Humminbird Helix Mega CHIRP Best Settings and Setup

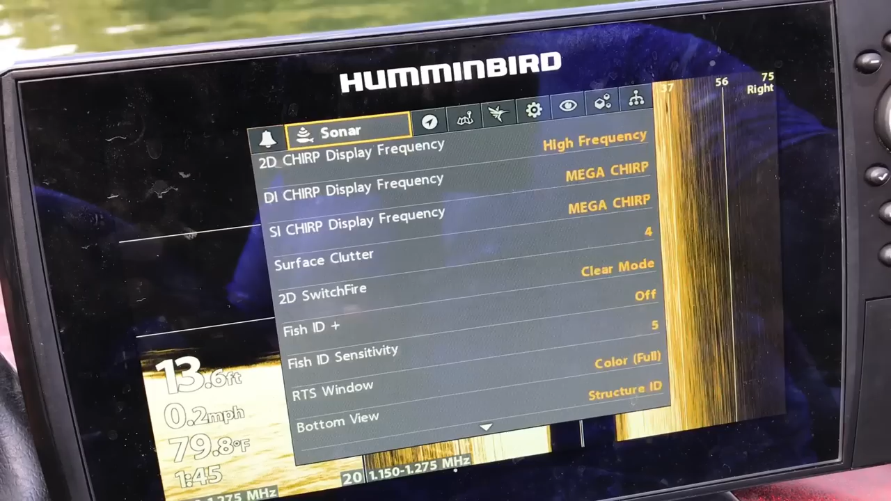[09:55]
On screen: depth 13.6 ft, water 79.8°F, speed 0.2 mph
And like I told you in the last video the very first thing I'm going to do is I'm going to trim down the views.
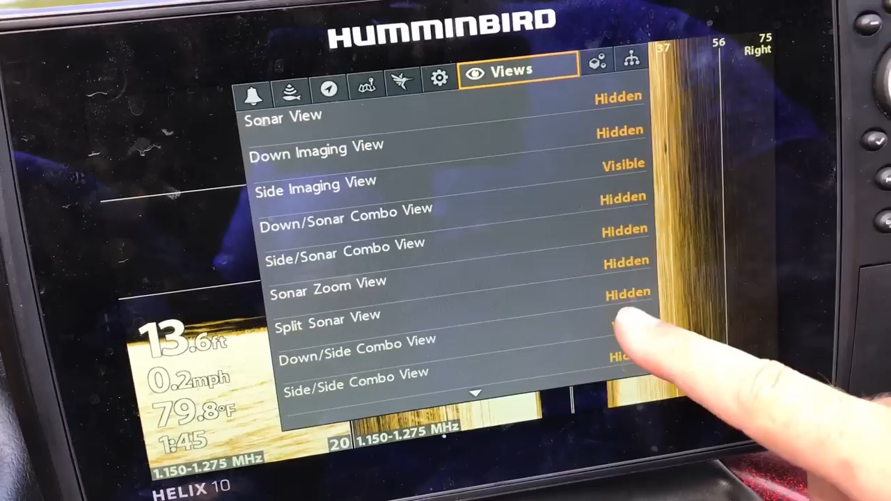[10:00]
On screen: depth 13.6 ft, water 79.8°F, speed 0.2 mph
And you can see I've got a lot of them hidden down through here. You know I keep the ones that I really think I'm going to use.
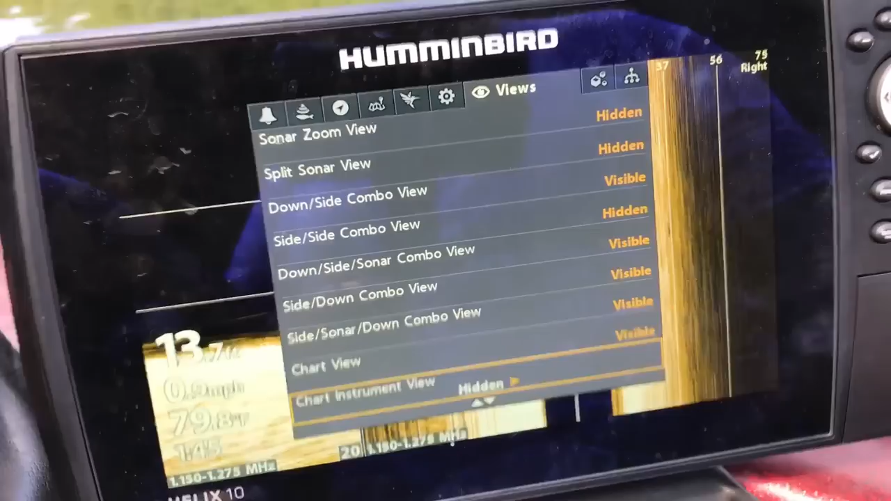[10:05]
And as time goes on I'll kind of go back through this and
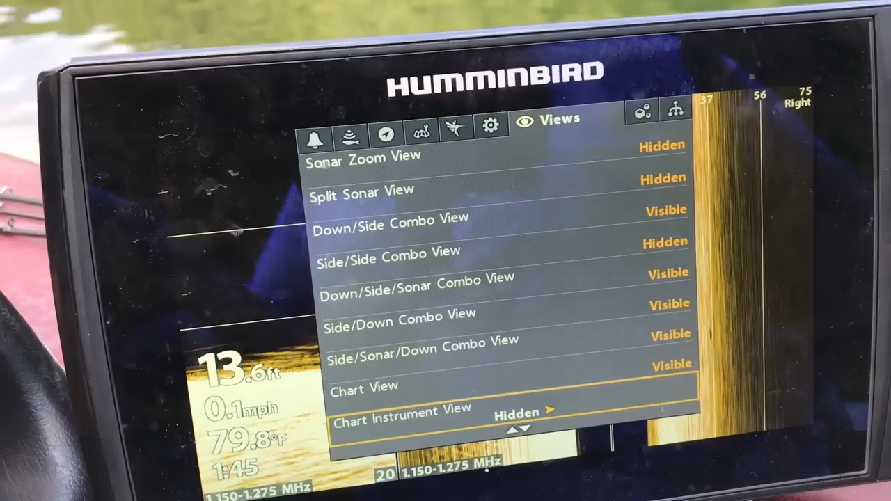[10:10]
On screen: depth 13.6 ft, water 79.8°F, speed 0.1 mph
you'll realize you're not going to use even more of these.
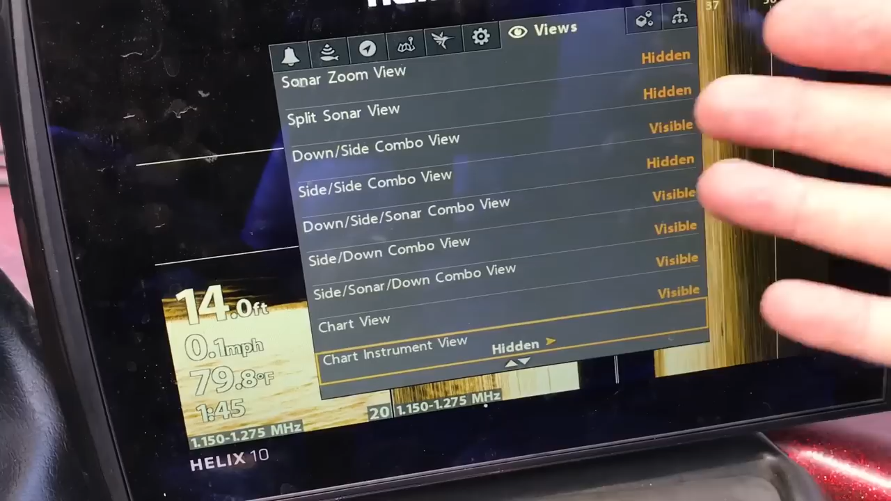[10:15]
On screen: depth 14.0 ft, water 79.8°F, speed 0.1 mph
There's only one or two variations of these that you're going to use. Go ahead and hide them guys.
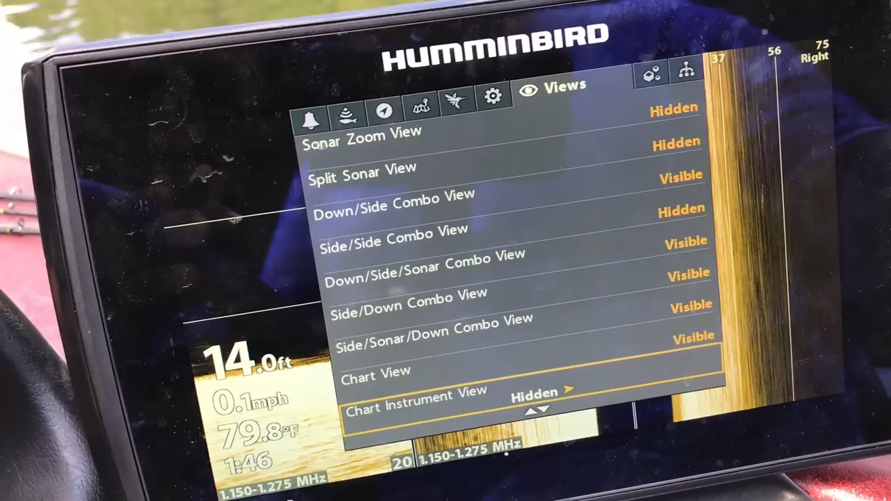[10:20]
On screen: depth 14.0 ft, water 79.8°F, speed 0.1 mph
That way when you're sitting here and you're looking for a particular view and to do that you just hit the view button.
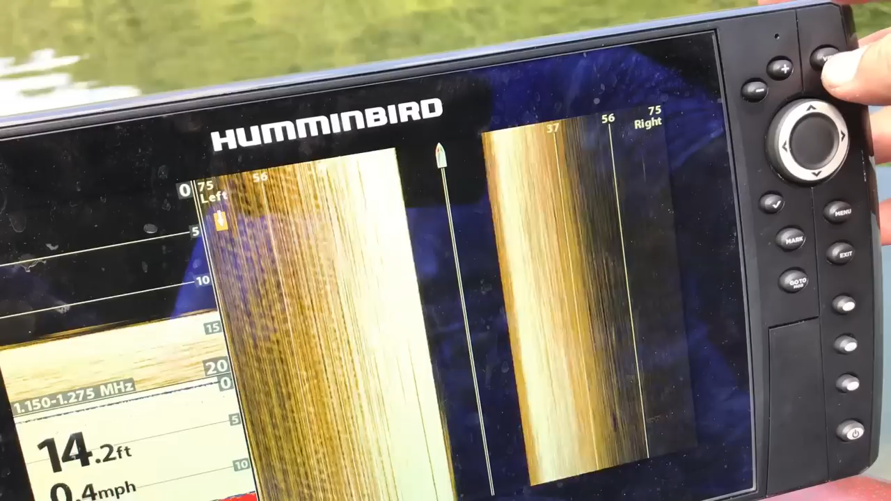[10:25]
On screen: depth 14.2 ft
And you know you move forward. So you're looking for a particular view.
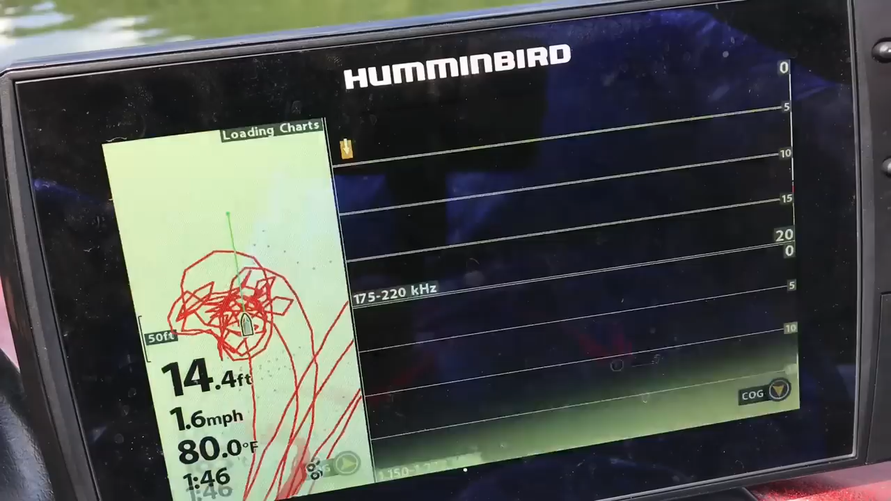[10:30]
On screen: depth 14.4 ft, water 80.0°F, speed 1.6 mph
You're not going through all of these views to find what you need.
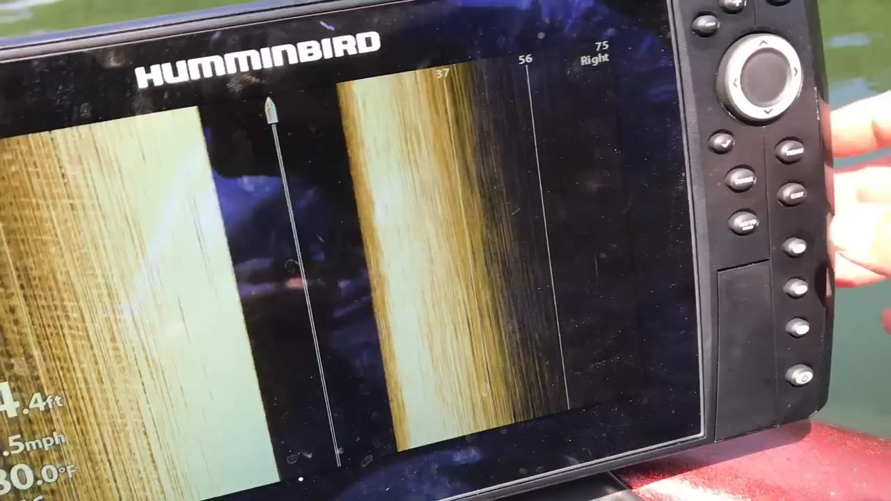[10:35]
Now you can go backwards by hitting the exit button and it'll take you back to where you need to go.
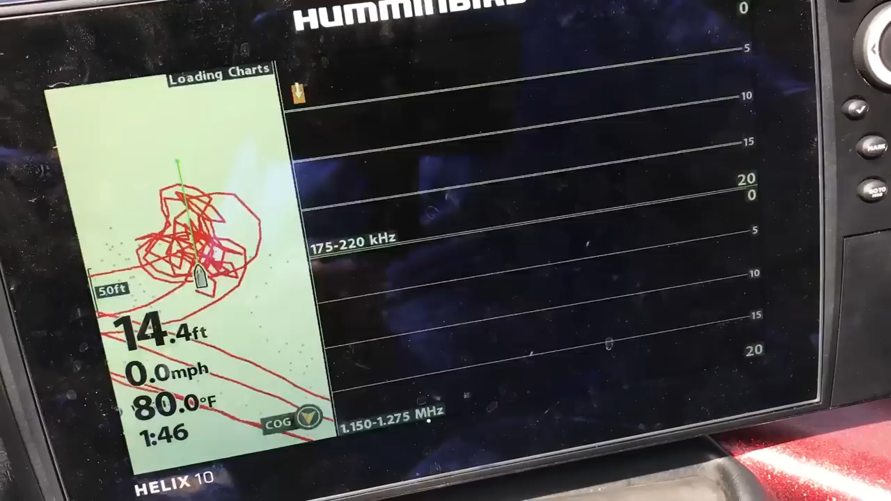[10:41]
On screen: depth 14.4 ft, water 80.0°F, speed 0.0 mph
Now make sure you use your presets for me.
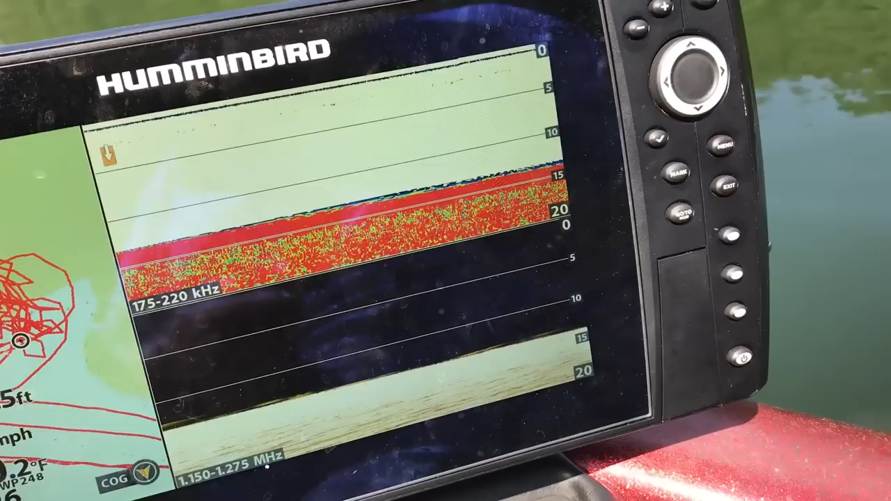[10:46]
My presets and they kind of will change summer
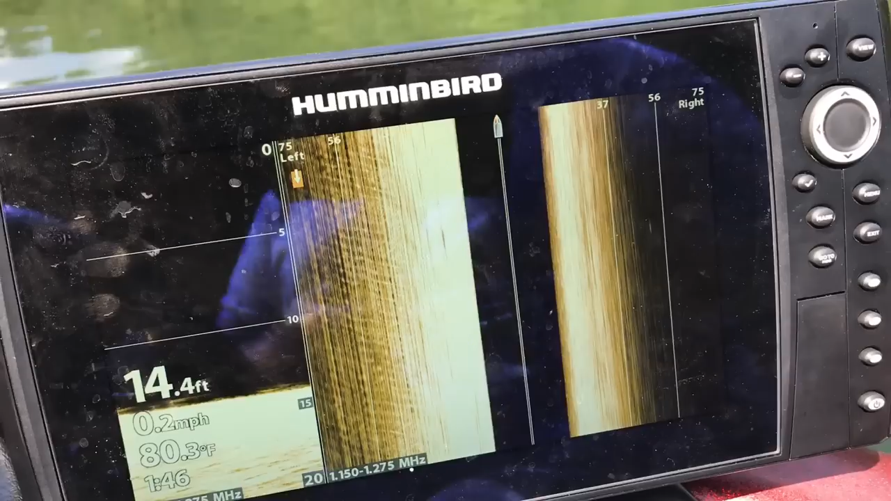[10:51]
On screen: depth 14.4 ft, water 80.3°F, speed 0.2 mph
to winter depending on what I'm doing.
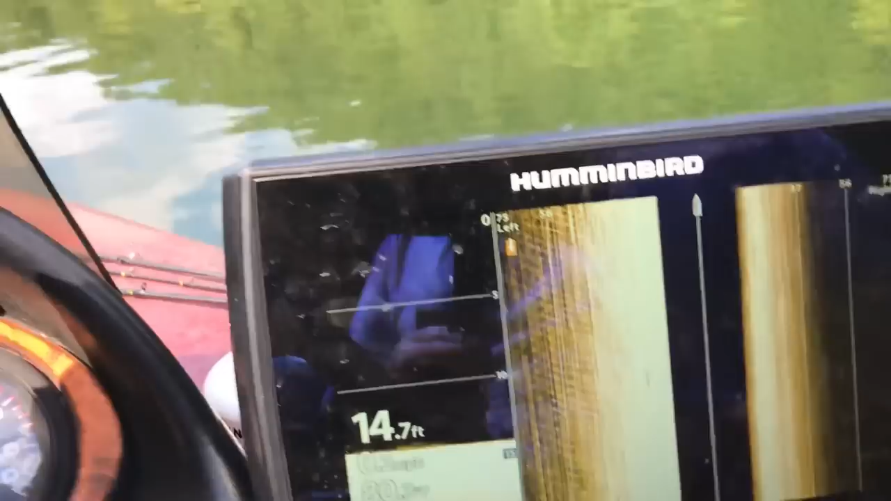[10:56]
On screen: depth 14.7 ft
This is a big one I'll use during the summer because again I've got my sonar over on my other unit.
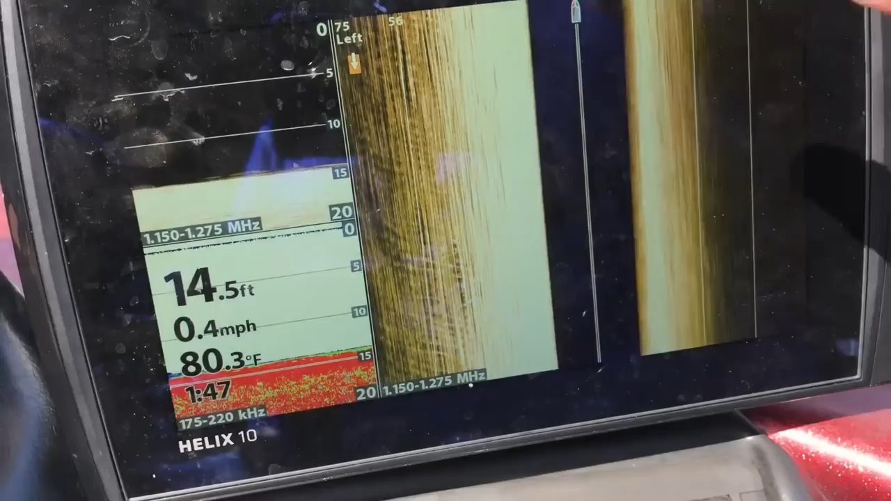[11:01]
On screen: depth 14.5 ft, water 80.3°F, speed 0.4 mph
But if it's a standalone unit this is going to be a setting that I'm really going to use a lot on here.
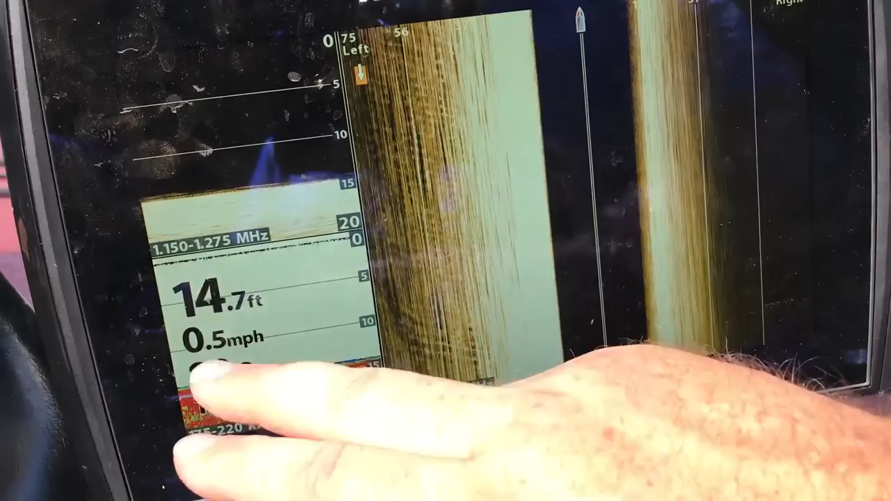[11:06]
On screen: depth 14.7 ft, speed 0.5 mph
You've got your sonar. You've got your down imaging.
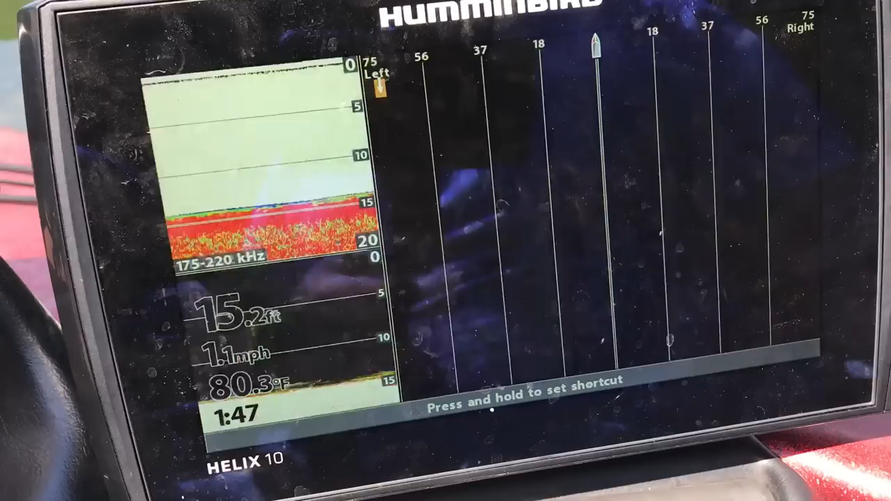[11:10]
On screen: depth 15.2 ft, water 80.3°F, speed 1.1 mph
And then you can come down here. You've got your sonar, your down imaging, and your map.
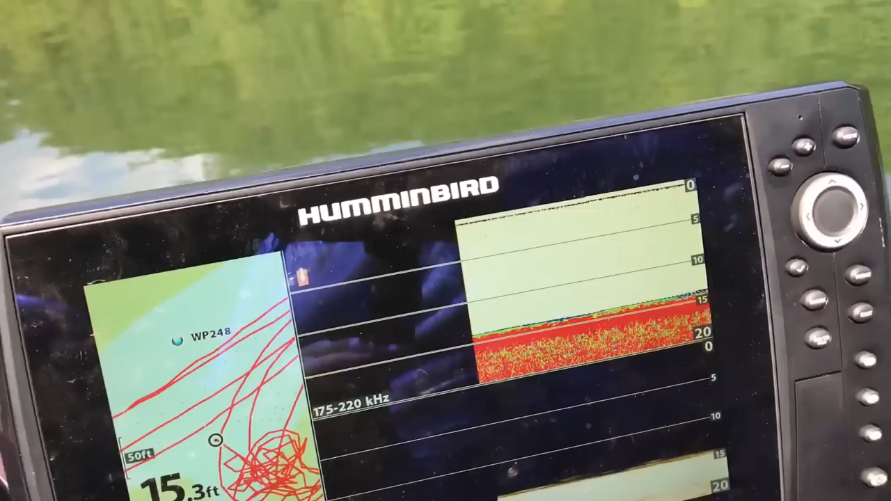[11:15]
On screen: depth 15.3 ft
And one neat trick like I said you can hit view and go forward.
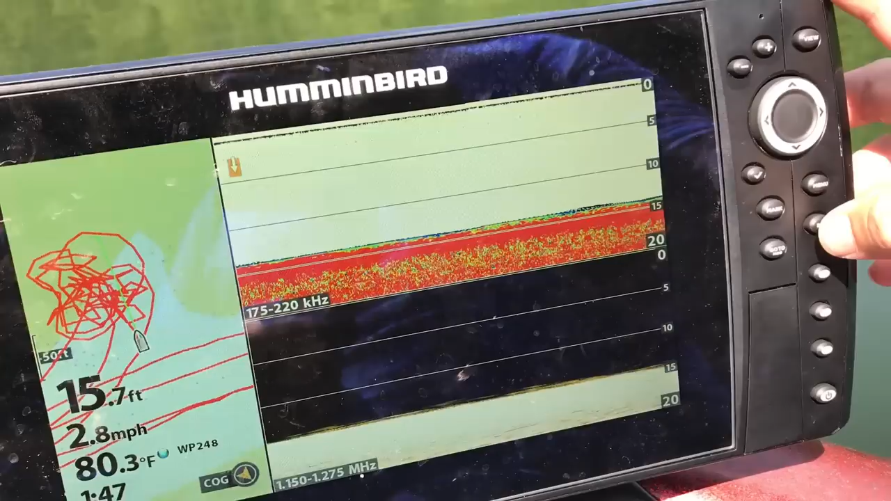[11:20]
On screen: depth 15.7 ft, water 80.3°F, speed 2.8 mph
You can hit exit and go back. Make sure you hit these presets because you get three presets.